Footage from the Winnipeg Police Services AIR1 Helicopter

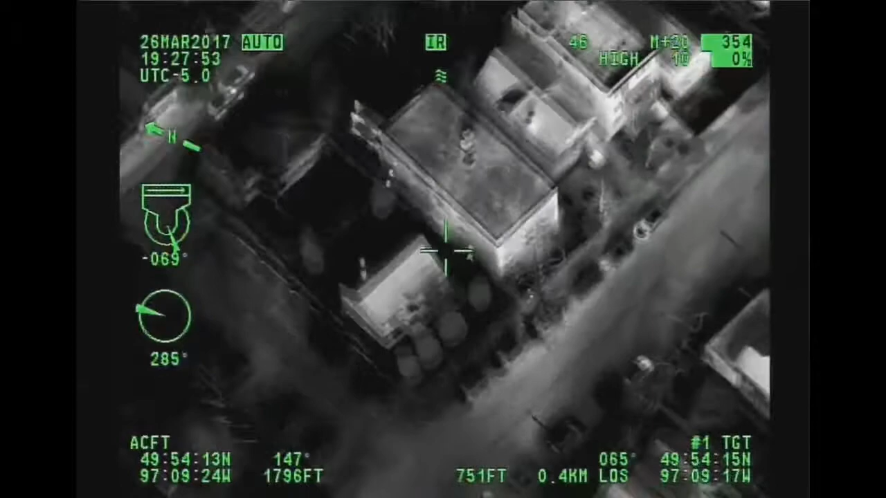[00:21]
Okay, that'll be 631, William. They're both blocking the front.
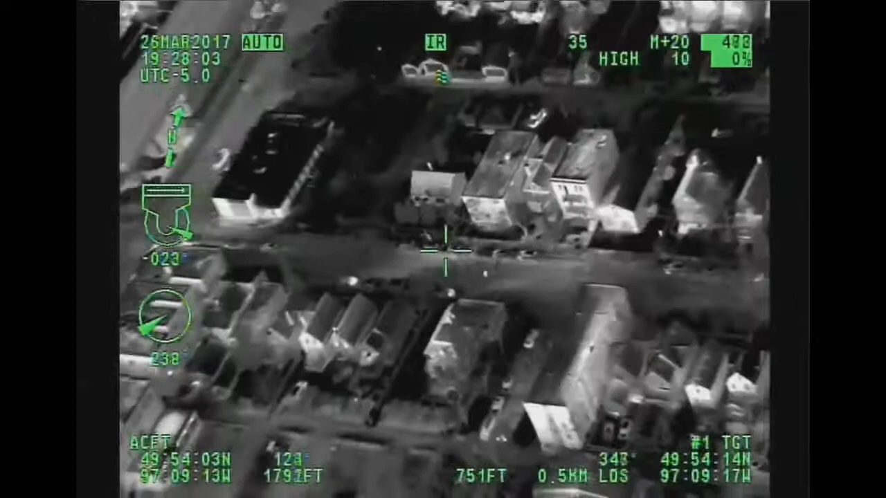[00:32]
Okay, we've got another one running, southbound, crossing William. Okay, we're going to leave this in the drive. We're going to follow him. He's on three of you now.
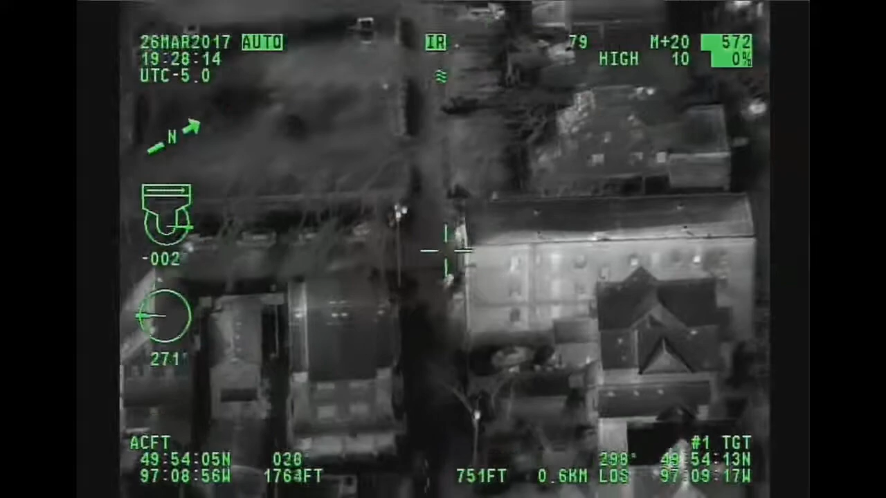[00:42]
936, we're going to cross travel to 311. Okay.
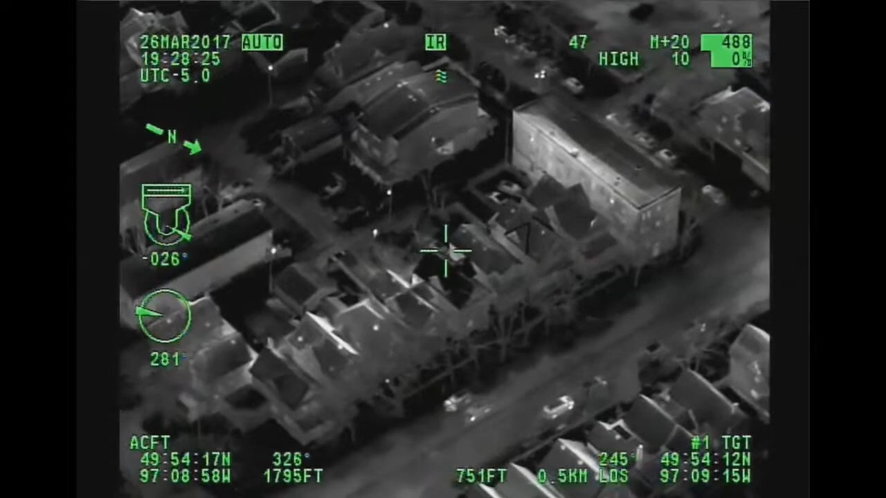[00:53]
Okay, he's in the rear of 612, William right now. He's just running northbound again, coming up towards William. On the front street.
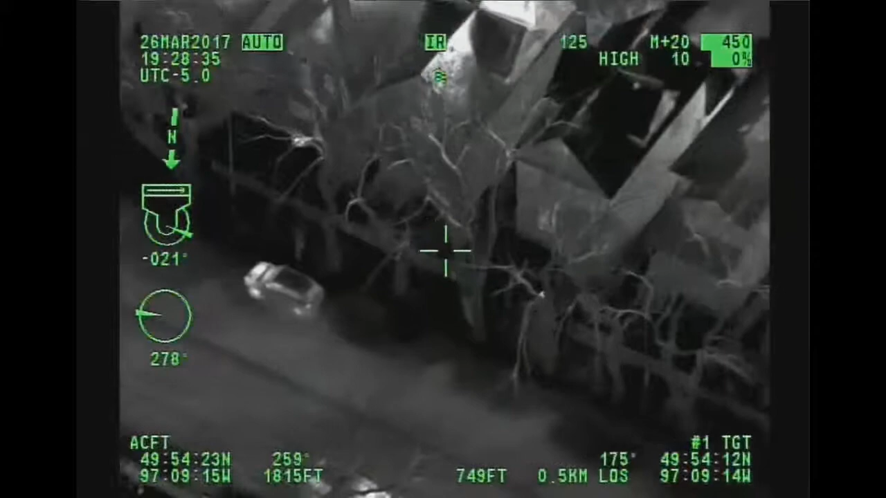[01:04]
Got him for understaffed there. Okay, he's in the front yard right now. Cruise car pulling up to that guy.
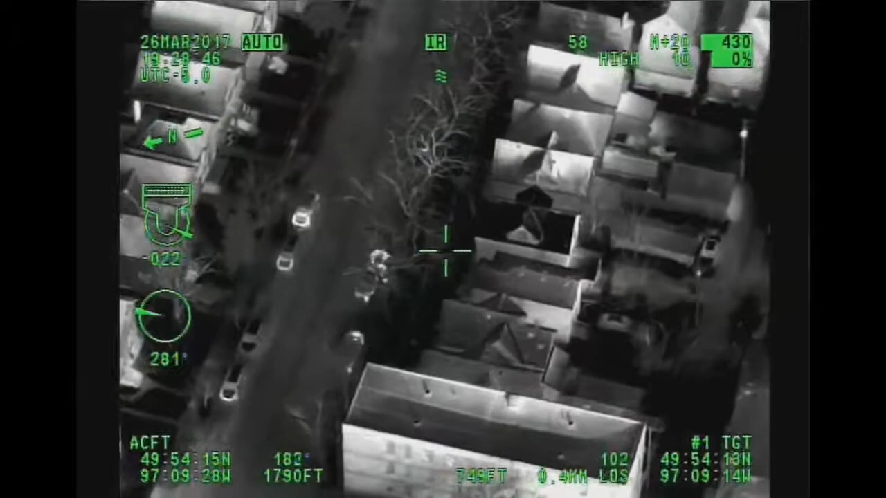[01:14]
Okay, here's one. Cruise got him in custody in front of 610, or 606.
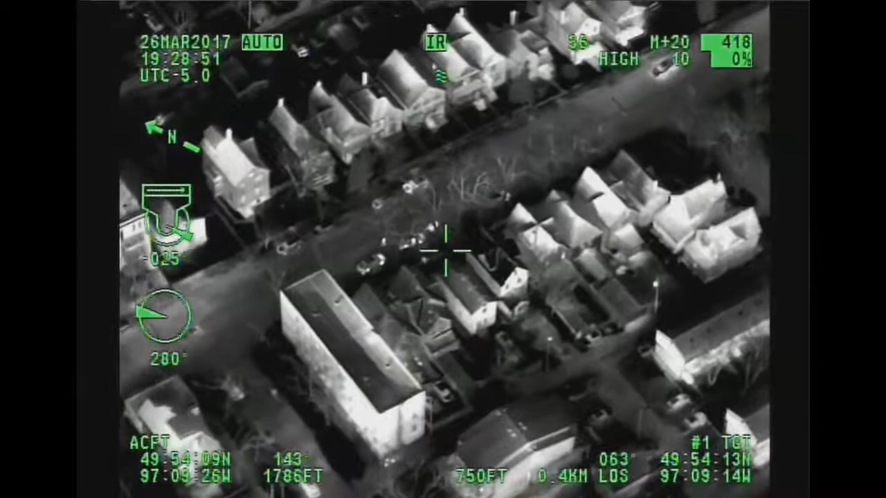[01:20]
Yes, let's call it 610, William. Copy. Copy.